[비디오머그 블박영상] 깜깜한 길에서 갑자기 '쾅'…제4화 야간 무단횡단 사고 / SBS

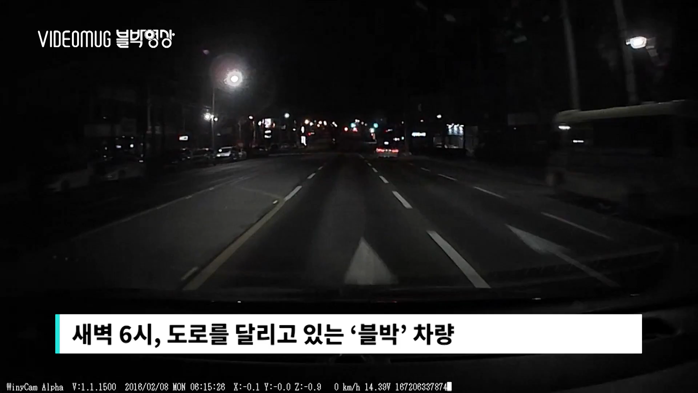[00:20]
차가 잘 가고 있는데요. 신호등이 있고 바람 그래서 흥색불. 아 그러나 지나갈 수밖에 없죠. 사람이 노인이요. 겨어가고 있어요.